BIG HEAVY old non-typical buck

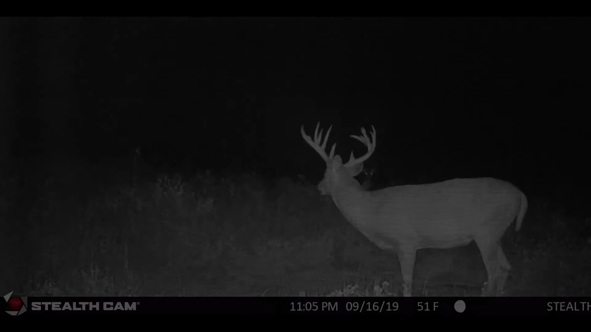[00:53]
Pulling the card while leaving shows the old buck still on the stealth cam and the only preparation left was for Cam to shoot some more black eagles to make sure that he was ready.